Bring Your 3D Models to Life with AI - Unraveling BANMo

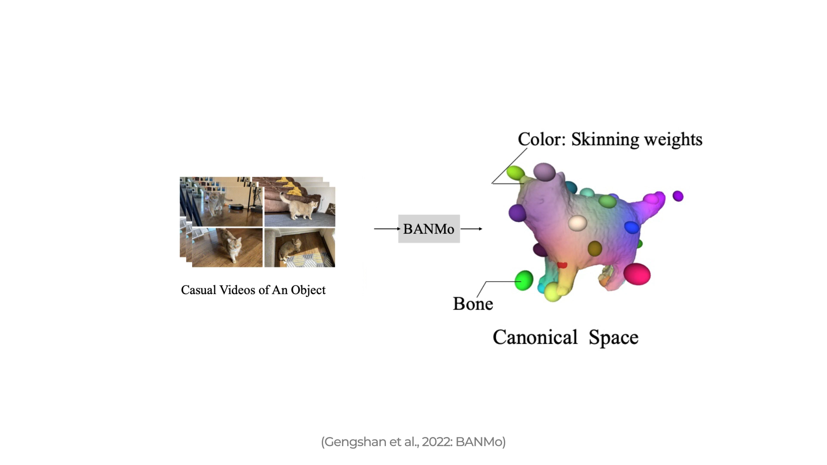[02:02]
It's the model's understanding of your object's shape, how it moves through space and where it belongs between a brick and a blob, described by those big balls and various colors. It then takes this 3D representation and applies any pose you want, simulating the cat's behavior and articulations as close to reality as possible.
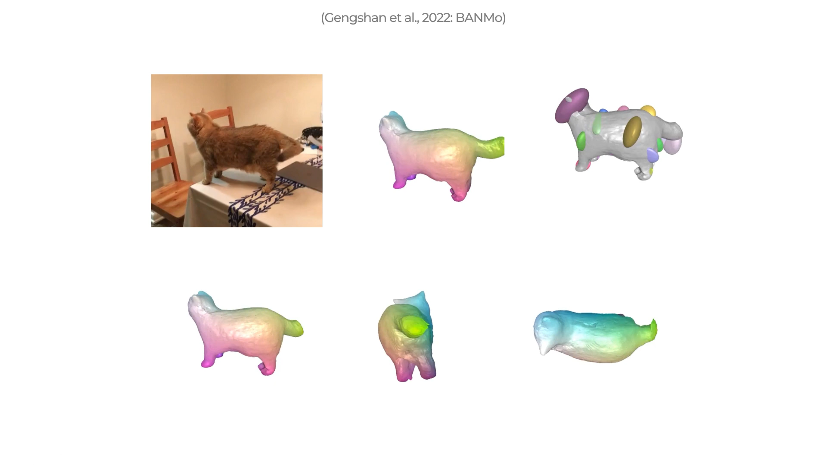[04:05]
You end up with this beautiful 3D deformable colory cat you can use in your applications.